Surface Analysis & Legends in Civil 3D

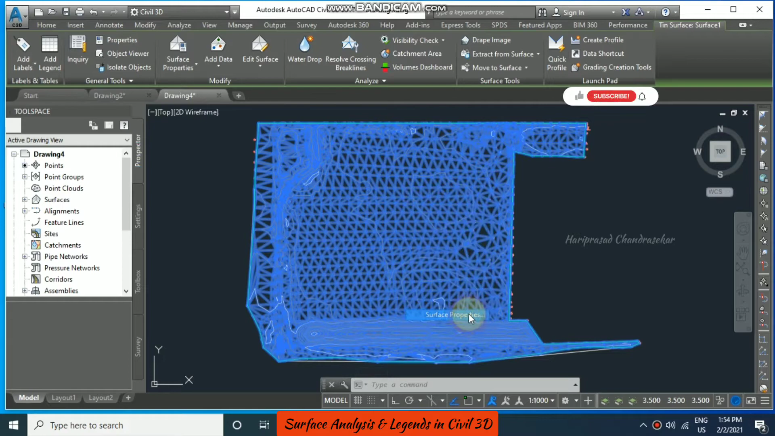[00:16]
right click and you have surface properties so once you click that you will be available with this window here we can able to choose whatever we want
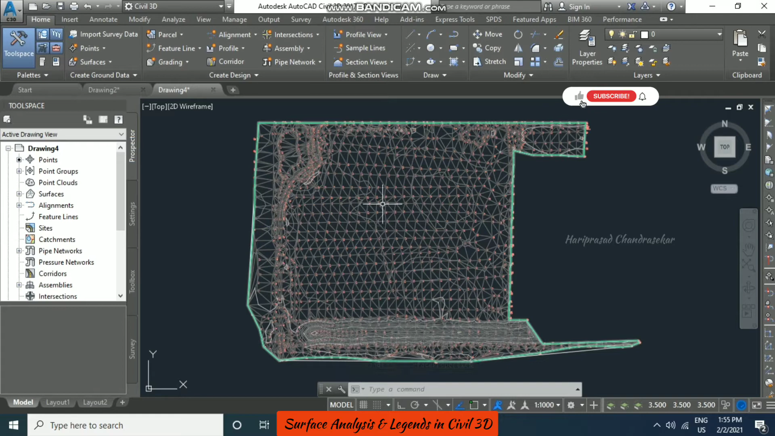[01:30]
the display right so for that you should select the surface and then right click there you will be having edit surface style so in edit surface style you also have display tab in display tab you
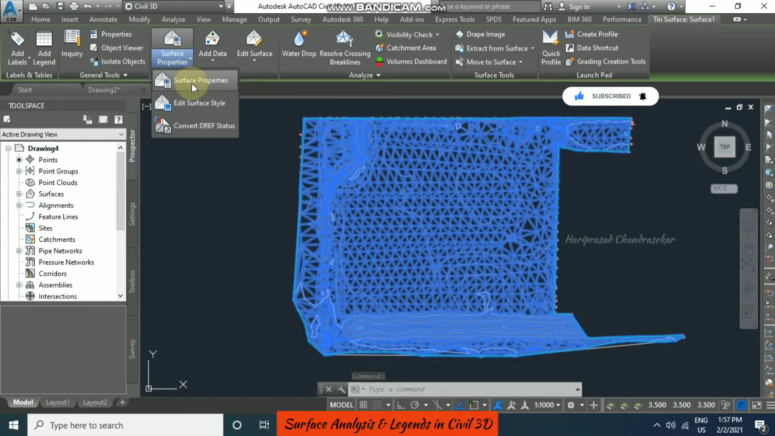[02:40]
property and here I am just going to go going only for contour and apply and then ok now this is what our contours looks like
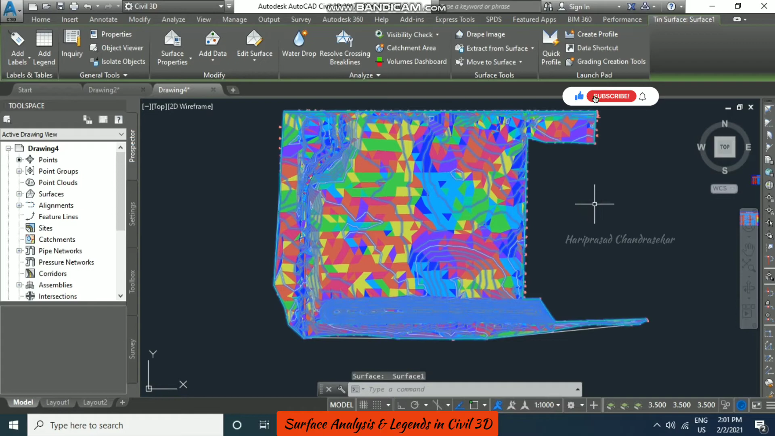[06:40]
now it won't display so as usual edit surface style and display and then it is like elevation so you should switch off direction and then switch on elevation